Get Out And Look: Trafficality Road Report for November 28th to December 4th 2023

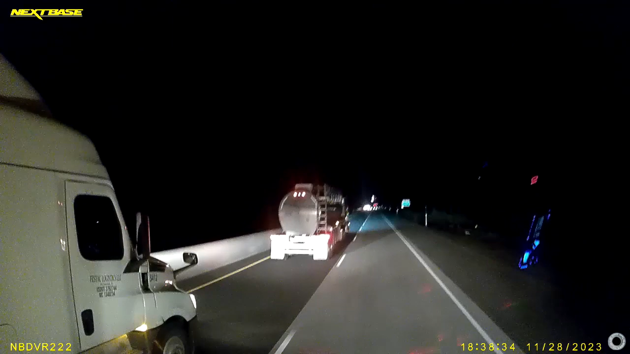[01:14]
So, for whatever reason, Tanker decides he's going to slow down for a little bit. This guy here decides he's going to speedball for a little bit.